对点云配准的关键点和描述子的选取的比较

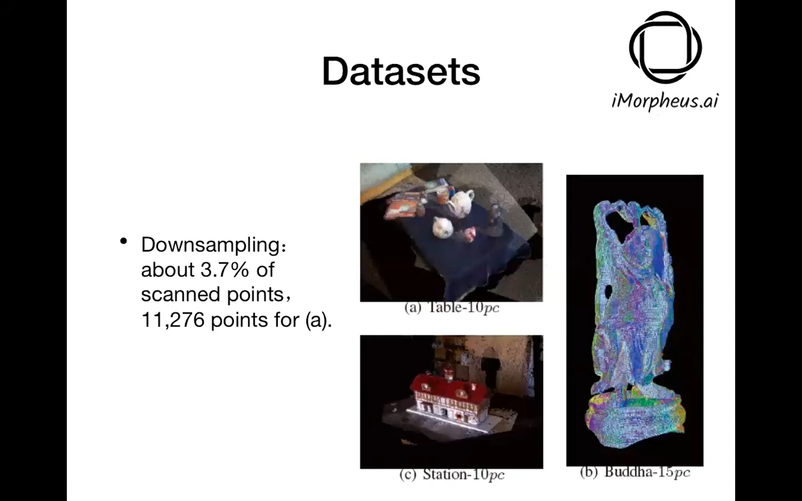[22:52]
他他他他叫downsampling他用了他他是一共是1万多个点实际上这个a的点呢是扫描得到的点大概是30万的30万个左右嗯